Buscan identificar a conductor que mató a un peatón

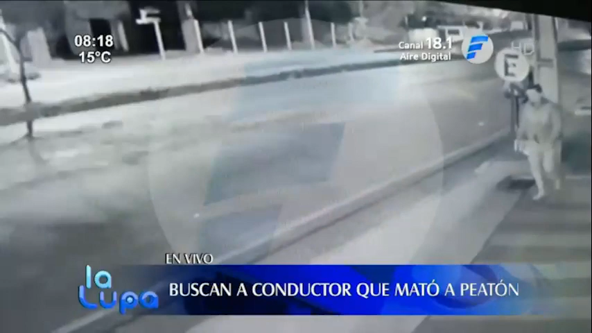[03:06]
La manera más cercana de identificar realmente al conductor del vehículo. Este es el hombre de 34 años, Juan Carlos, cruza corriendo, en un momento da la vuelta, no entiendo qué fue lo que pasó ahí, y solamente me da la sensación de que se confirma que era un vehículo de color negro.
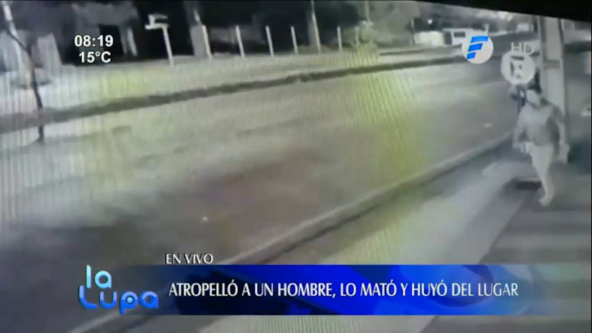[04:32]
y lo que ya teníamos también como dato, de que su padre lastimosamente se encuentra internado en un centro médico a causa de una dolencia de hace bastante tiempo. Triste y lamentable lo que pasó, teniendo también en cuenta que este conductor decidió no detener la marcha y escapó del lugar, Santi. Qué bárbaro, sí. quiero verla.
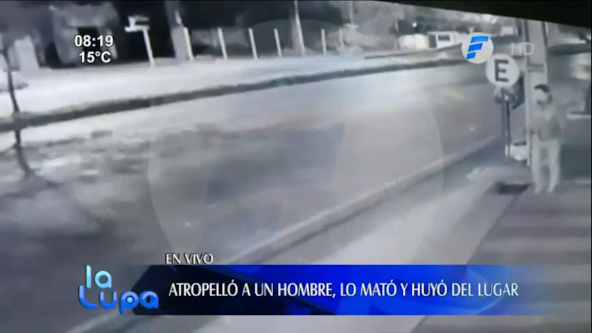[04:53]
Se ve que está con la luz apagada, mira. Ahí ves cómo se ve la luz, en ese que pasó recién se ve claramente cómo refleja la luz. Y fíjate ahí que no se ve el mismo destello.
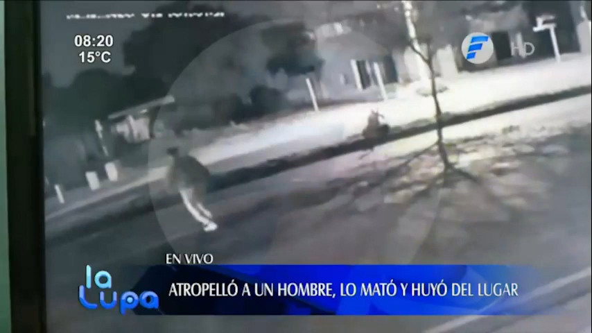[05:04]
Sí. Pasa con la luz apagada. Definitivamente estaba yéndose a toda velocidad y con la luz apagada. Podemos ver la otra imagen porque esta es muy fuerte realmente. Y la otra nos permite ver que venía con las luces apagadas.